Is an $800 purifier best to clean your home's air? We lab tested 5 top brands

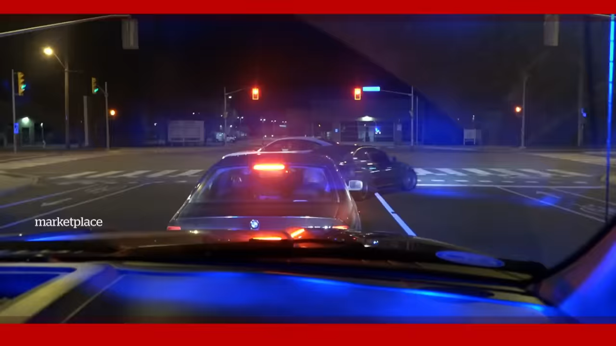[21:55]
He's trying to get away. Has COVID made aggressive driving worse?
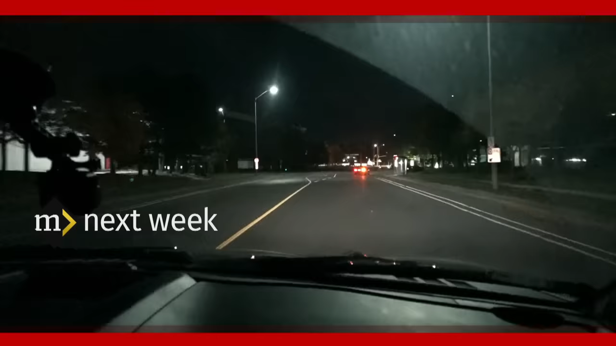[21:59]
It's basically opened the streets up for people that are into this racing culture.